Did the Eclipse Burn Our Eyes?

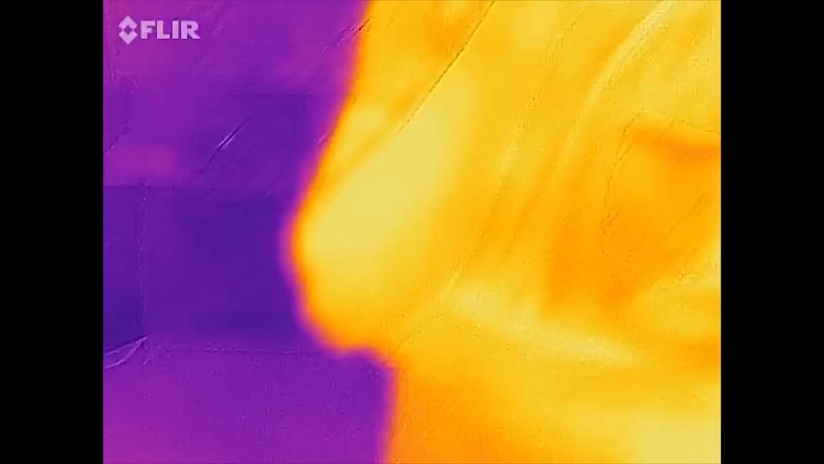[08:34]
It's an infrared camera. There's near infrared, which is like what like security cameras and stuff are that like see at night time.
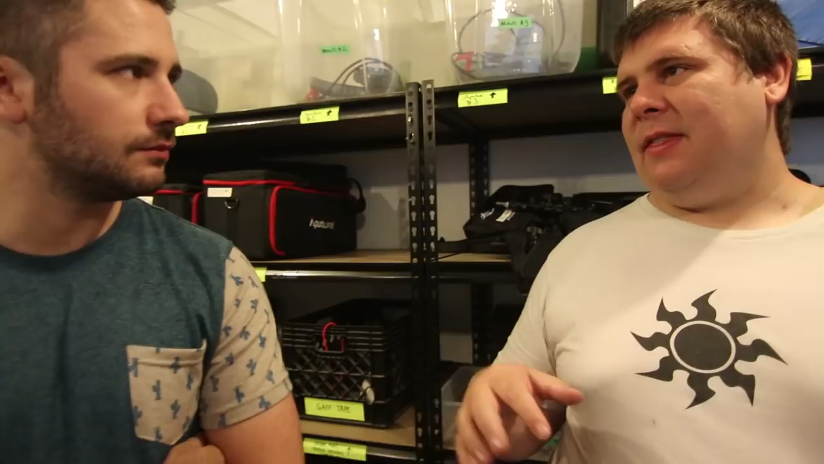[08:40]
But this is like actual infrared, so this is like heat.
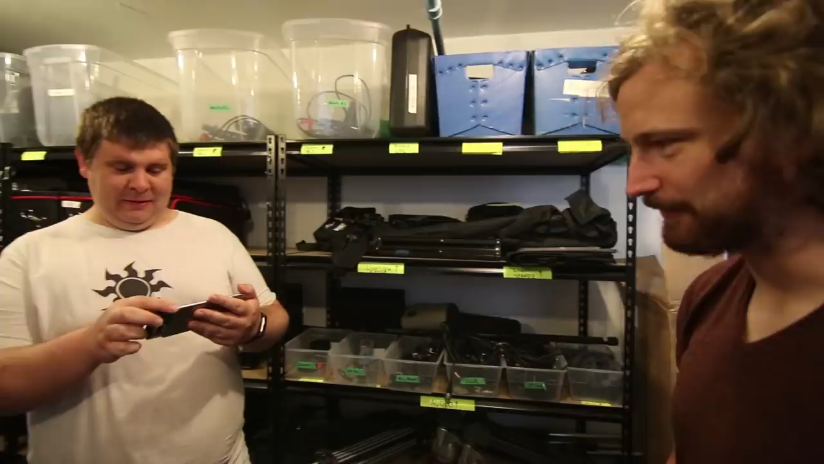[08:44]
So this is a plastic garbage bag. You see a hot neck here. I'm gonna raise this black garbage bag.
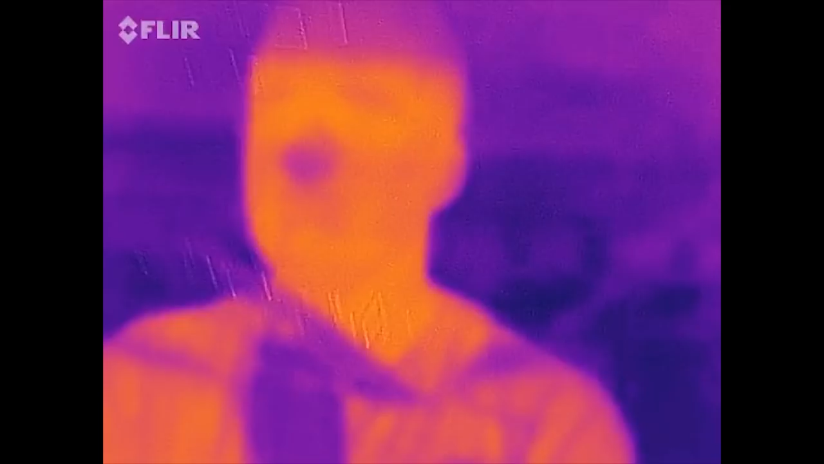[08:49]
And I can still see a hot neck right through the garbage bag. What? You can? Yeah, I can see you.
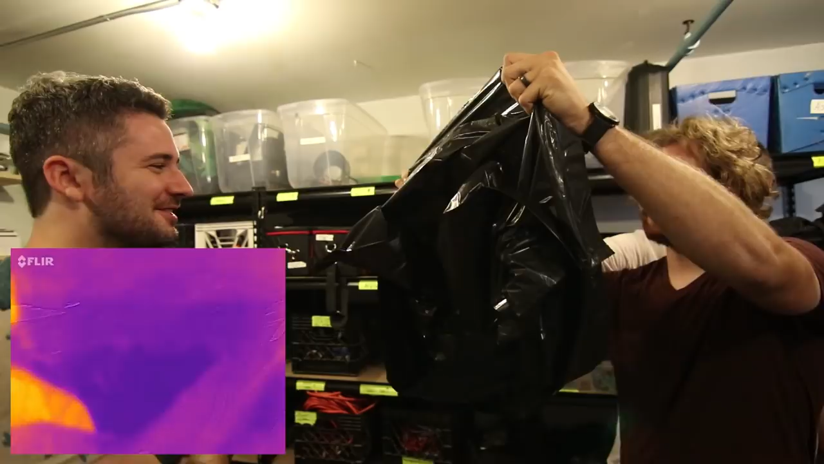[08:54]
That's so cool. How many fingers am I holding up? I'm holding up three fingers. Damn it. Hold those fingers. You're holding up four fingers. Now you're holding up two.
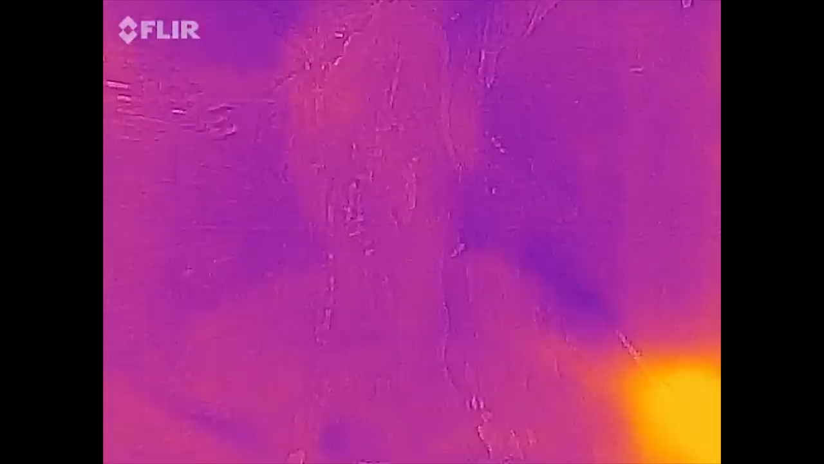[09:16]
Can't see anything now. Can't see anything. Really? Yep. If I even just double it up once, you're almost gone.
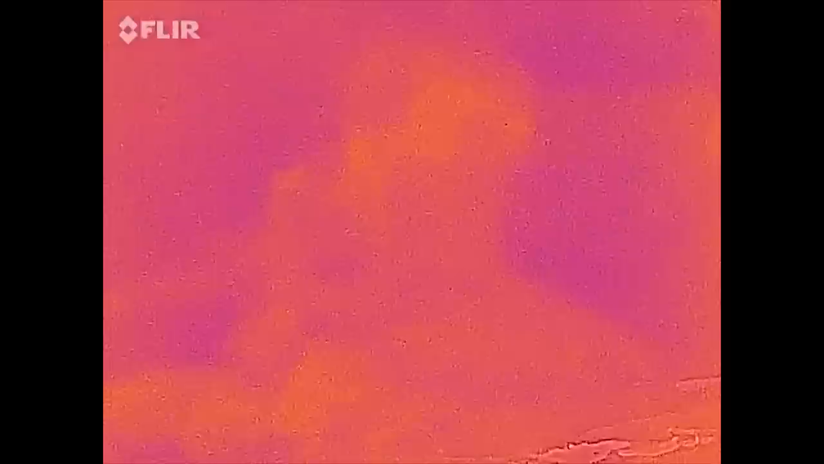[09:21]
Double it up one more time?
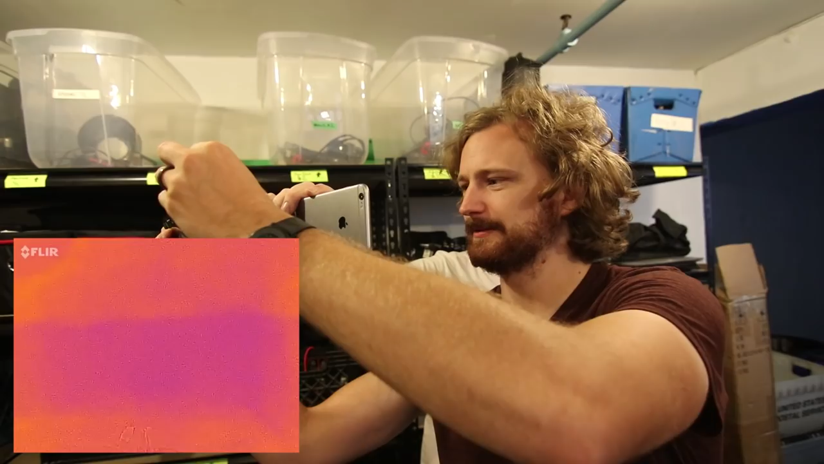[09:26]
What if you double it once more? I mean, I already can't see them. Can't see them at all.